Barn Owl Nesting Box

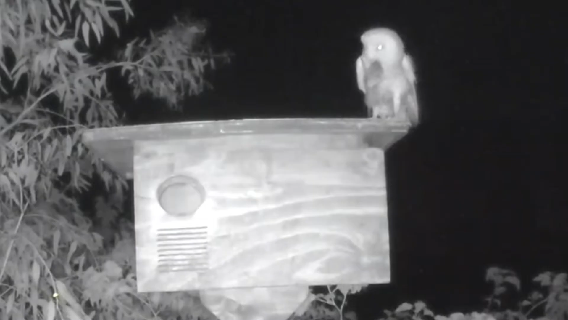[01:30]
We thought the big rats were too large for Barn Owls,
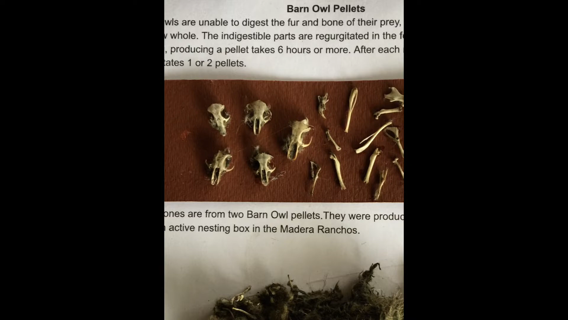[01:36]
but when we dissected their pellets the big rat skulls were commonly found.
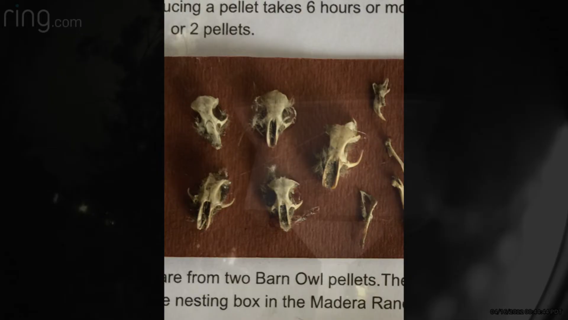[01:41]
A big benefit for us is being able to watch these beautiful creatures and knowing we support them as a safe place to raise the young.
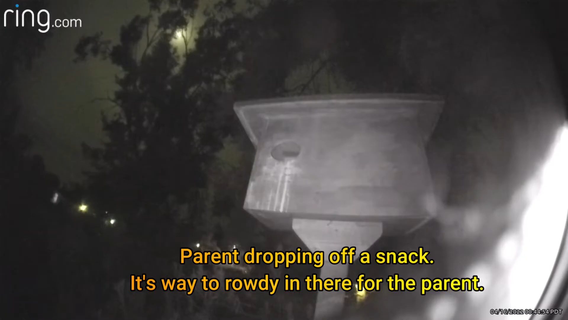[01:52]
This is our nest box. We've made modifications over the years based on our observations.
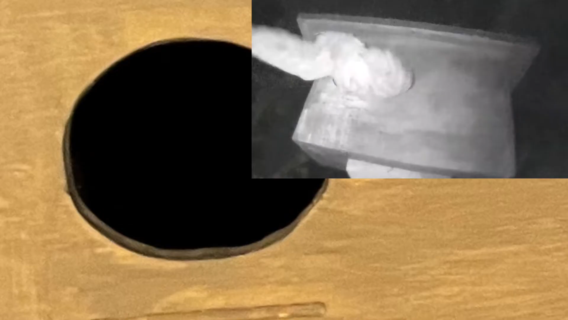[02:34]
The entrance is designed to leave a bit of extra space on the sides for the wings, but just barely.
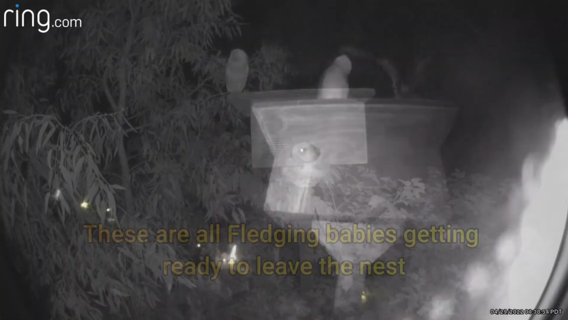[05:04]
hoping for a nice, juicy rodent. Fledging is a verb meaning leaving the nest. We like barn owl noise because we know these young owls will rid our yard of any electrical, wire-chewing, citrus-eating rats. We suggest you face the opening towards a vantage point so you can watch the activities from your home. When no cover is available, the nesting boxes do fine out in the open.